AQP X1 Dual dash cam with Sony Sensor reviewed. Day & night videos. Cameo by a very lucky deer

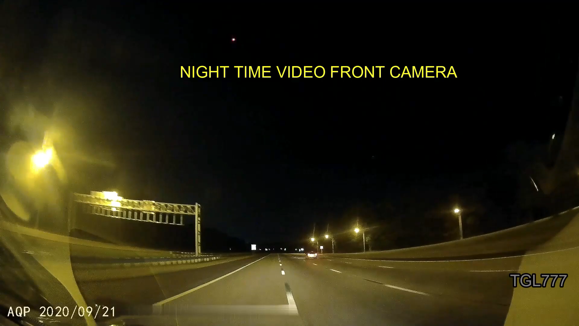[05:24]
Of course it just so happens that we narrowly missed a deer. that is one lucky deer the little swerve was just enough now we have a nighttime video with the rear camera